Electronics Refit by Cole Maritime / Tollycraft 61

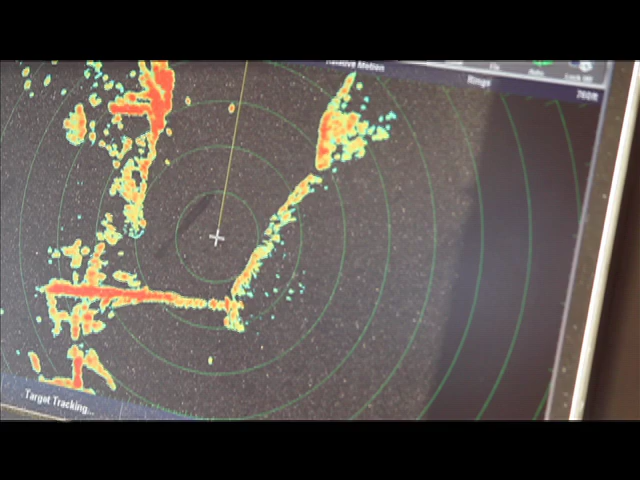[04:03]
So it's nice to be able to have the choice of going to the full radar overlay function,